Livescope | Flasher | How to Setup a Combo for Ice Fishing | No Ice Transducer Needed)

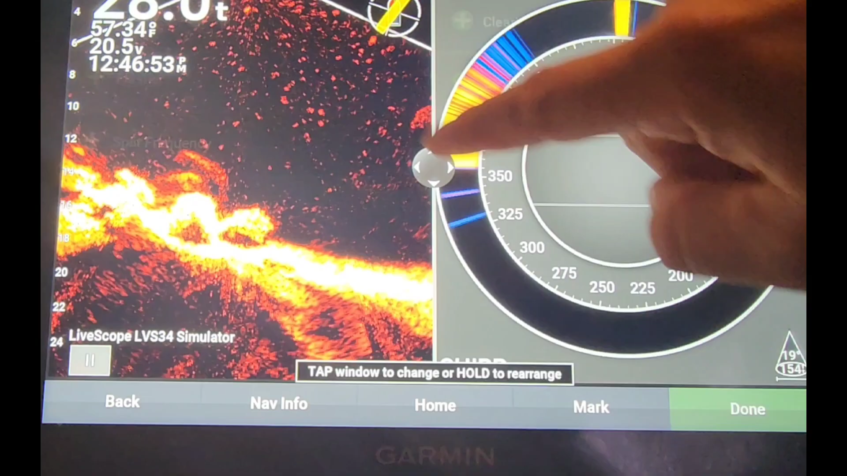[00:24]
So here, I like to adjust the screen size, so I just maximize the LiveScope, click Done.
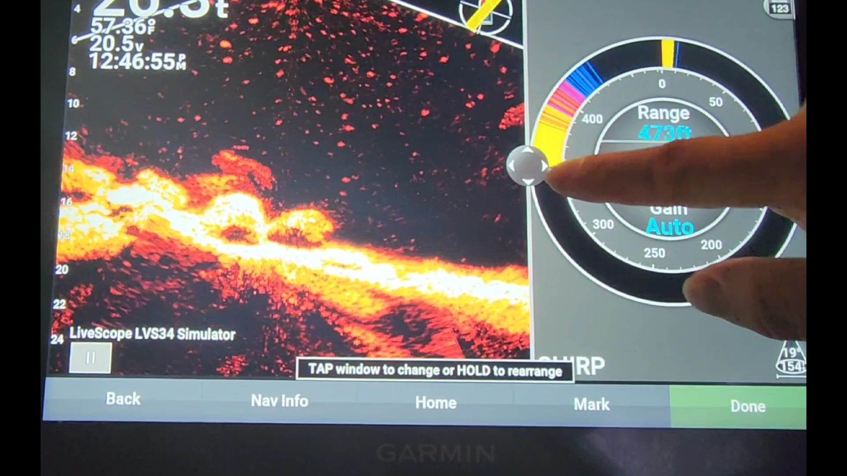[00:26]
You can name it if you want, and then here, you should be able to go into the main menu on the menu screen, and you can see the LiveScope and the Flasher menu. So here, you can make any adjustments that you want for each.
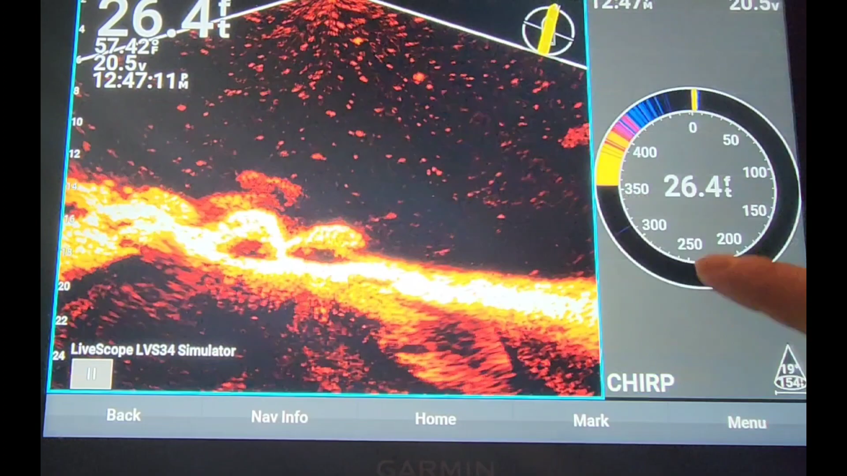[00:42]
On screen: depth 26.4 ft, water 57.42°F
So when I first started this, I had my 7-inch UHD,
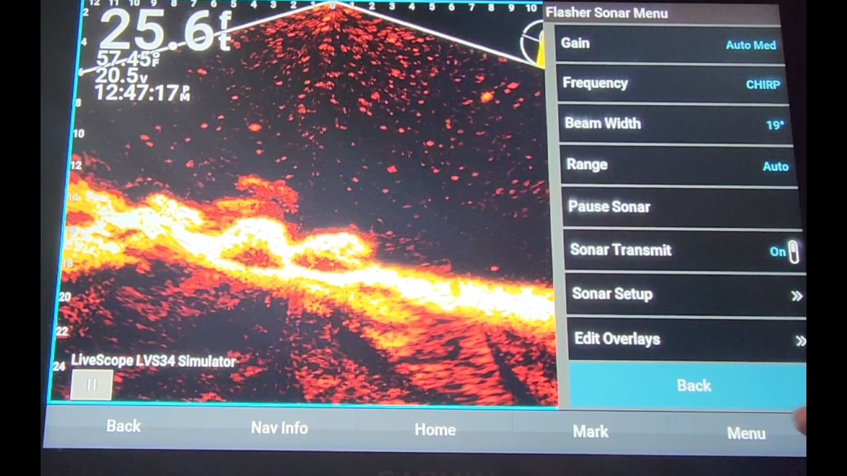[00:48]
On screen: depth 25.6 ft
and this is a video from two years ago. As you can see, the crappie starts to come up.
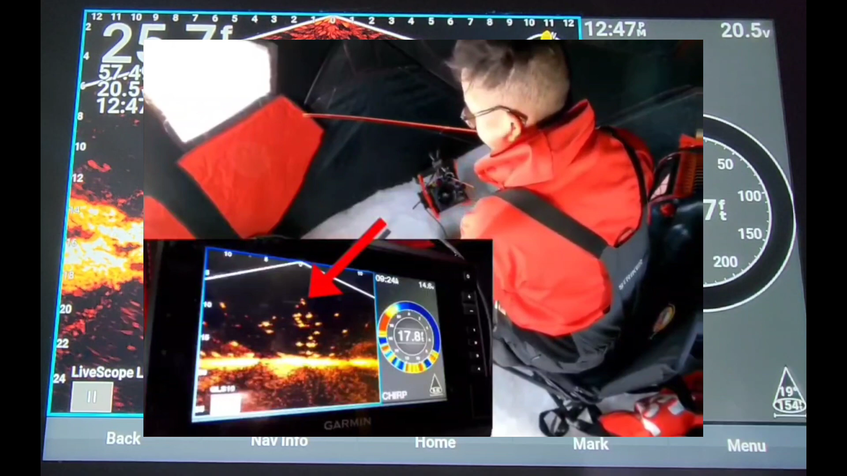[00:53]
So I believe some of the folks like the Flasher, so you can see the target separations. But yeah, on the next outing, make sure to test this out.